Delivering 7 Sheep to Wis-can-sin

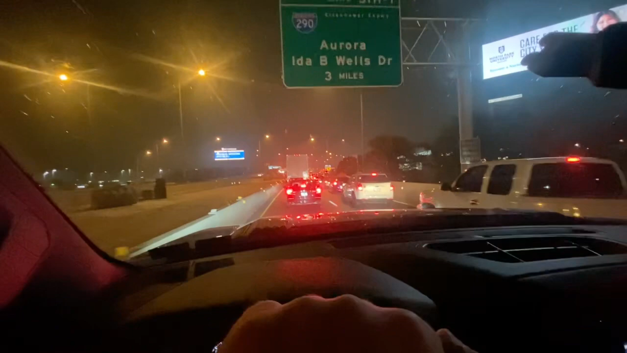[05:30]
10.5 hours to go until we're back home. We're here in Chi-Town. Where's Yeezy? I don't know. He's gone. But of course, we're in traffic.
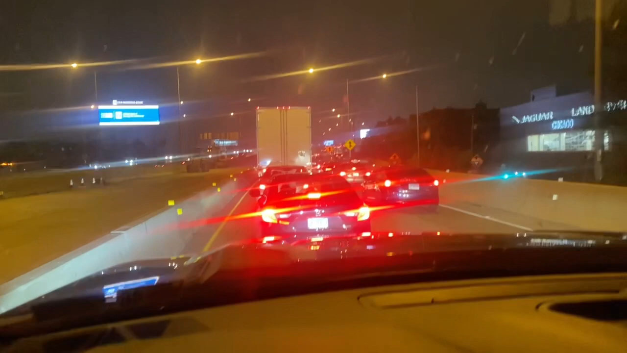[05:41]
I'm hoping to get a view of Lake Michigan over there somewhere.